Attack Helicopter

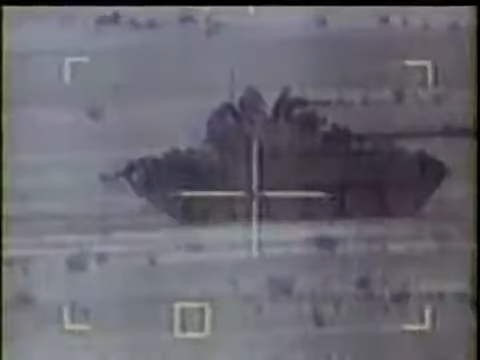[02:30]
as a result tank hunting became one of their primary missions
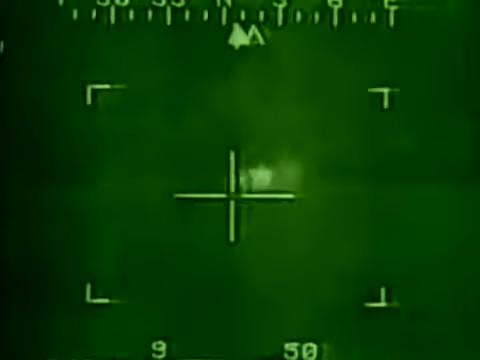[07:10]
the Hellfire is laser guided rather than wire guided
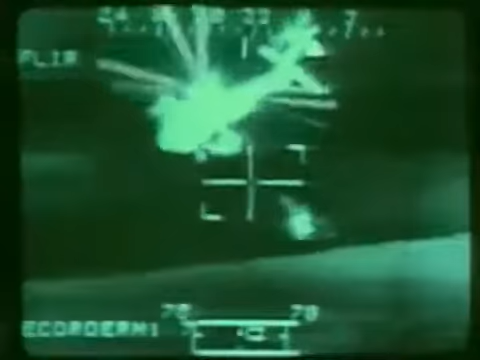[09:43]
both the nose-mounted sensors contain forward-looking infrared sites or FLIR
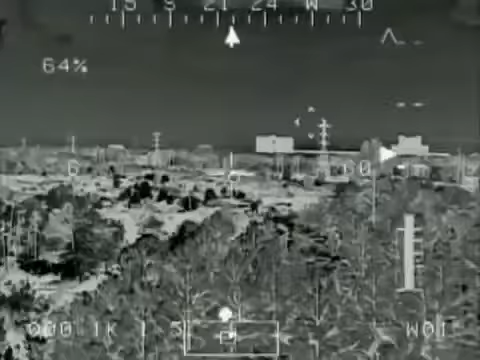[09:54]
it can detect a few degrees of temperature difference between
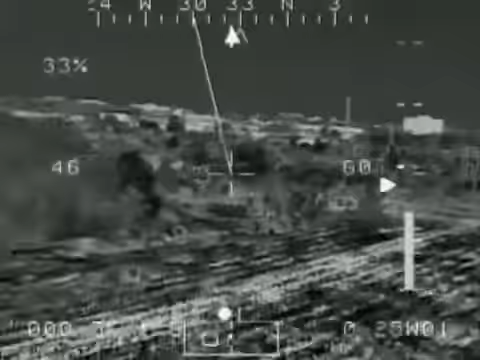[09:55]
objects making it an ideal night sight
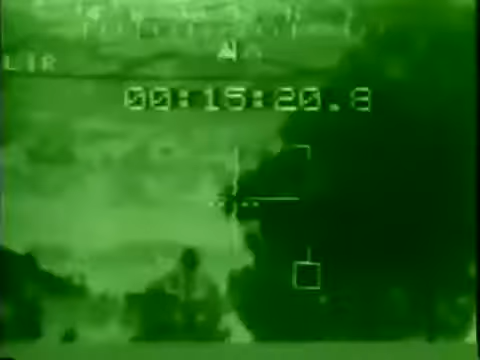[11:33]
this technology allows the pilot to focus on the mission and flying
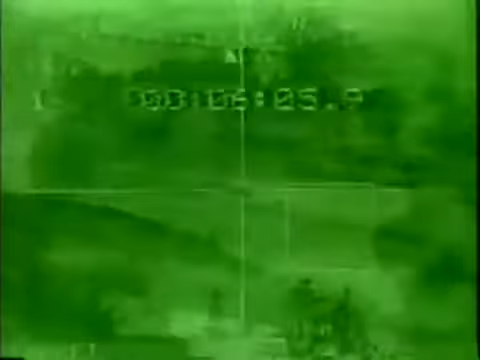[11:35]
the
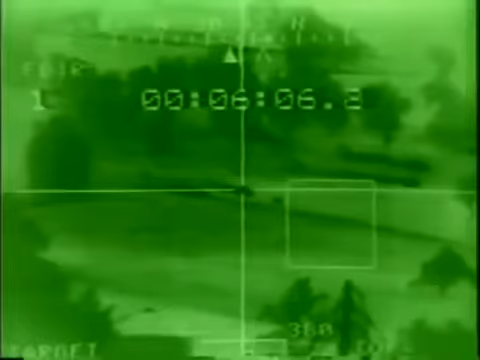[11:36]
Apache rather than searching the aircraft for that information
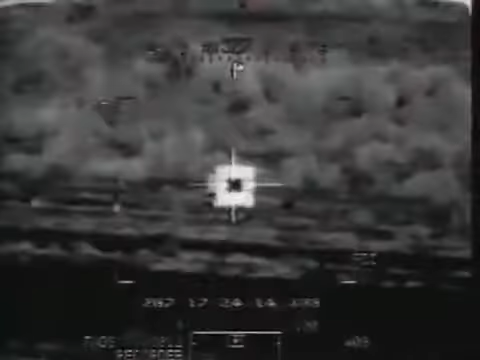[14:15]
Apache's proved their value in several key Gulf battles demonstrating the impact that a small force of helicopters could have in land war
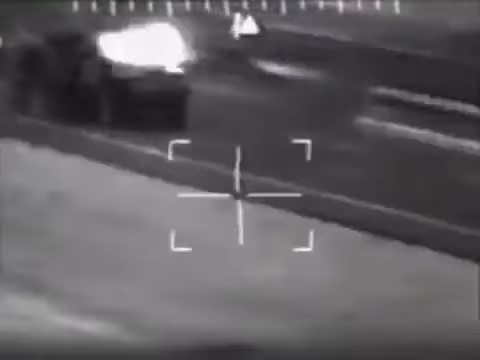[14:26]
missile copters preceding the main tank attacks were able to break up Iraqi formations
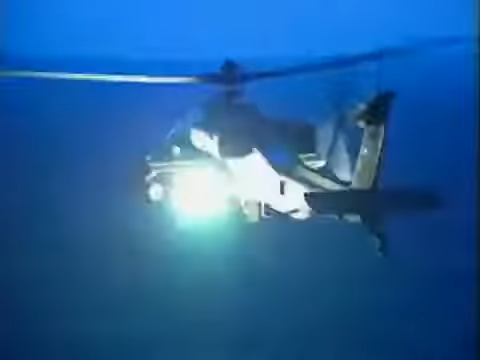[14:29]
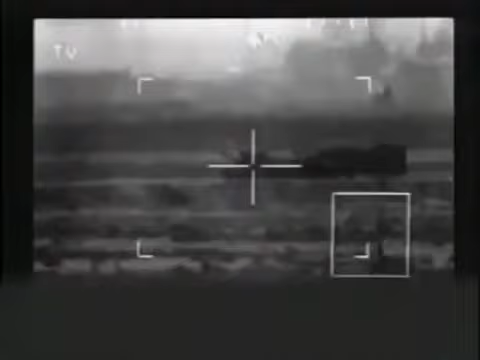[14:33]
under a ceaseless barrage of deadly hellfire missiles the Iraqi armor units disintegrated
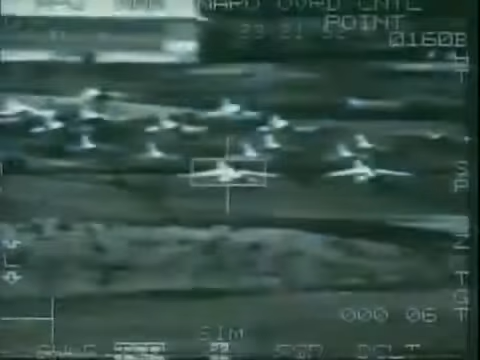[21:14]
it employs an innovative FLIR targeting system and advanced flight and fire controls